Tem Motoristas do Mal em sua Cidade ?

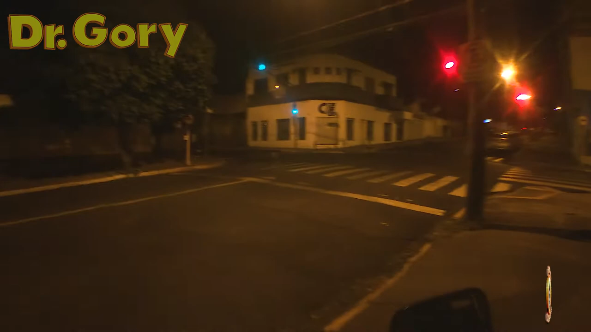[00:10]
sinal vermelho moto na rua eu tenho que fazer eu
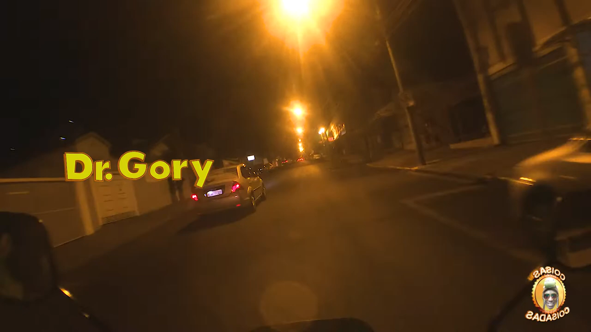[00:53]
E tá ventando hoje de novo hein eu fiz um vídeo ontem o vídeo ficou ruim porque o vento vai cair o bagulho vento vai cair tudo a minha a minha fala e não adianta fechar o capacete porque não adianta não adianta porque não adianta eu já vou por aqui mesmo é então pessoal é o seguinte nós
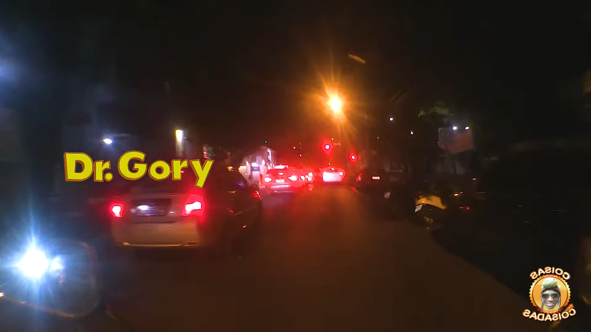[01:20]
estamos fazendo esses vídeos aí de moto e eu já fiz aqui o meu suporte né já tô usando ele obrigado vocês que viram o vídeo do suporte aí e deixar o like e
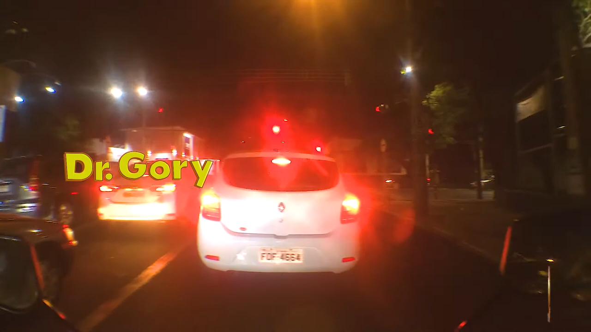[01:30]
deixar o comentário aí que nem o rico brandão tem um canal aí que deixa um comentário aí mas é o que essas pessoas acha nós vem eu não sei que nunca que aquela sei lá se é islâmico não é muito mais eu não sei que eu como que é isso é mais falar a verdade para vocês viu esse carro saiu da do sinal e foi no lugar que estaciona aí depois vem para o meio da rua não vai entender esses cara não sei